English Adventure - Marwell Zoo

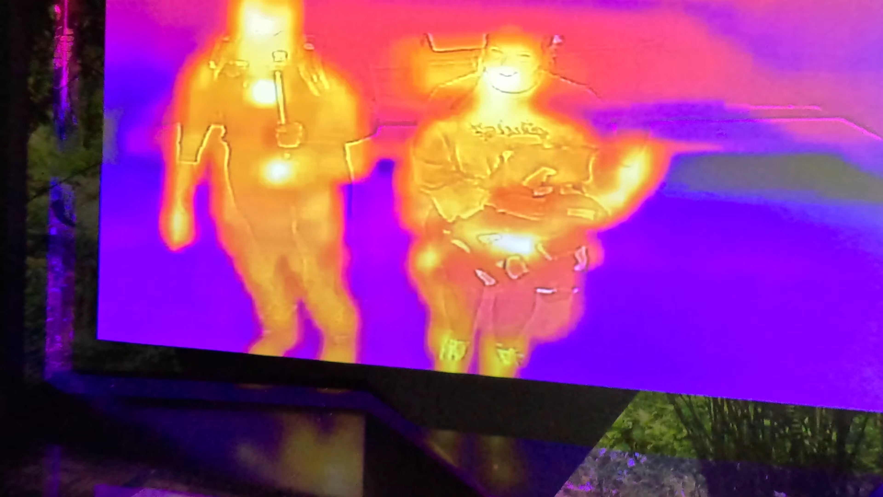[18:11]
I bet the GoPro's warm. Oh no.
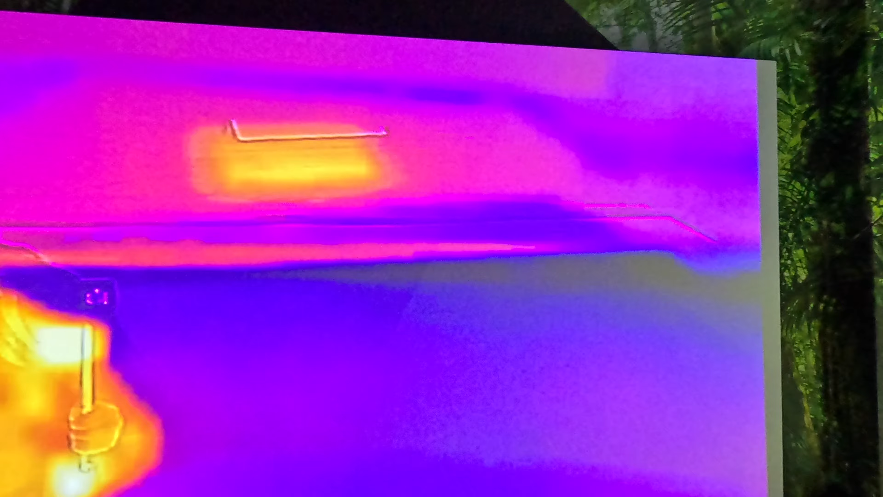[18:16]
The GoPro's warm, look, it's that dot underneath it.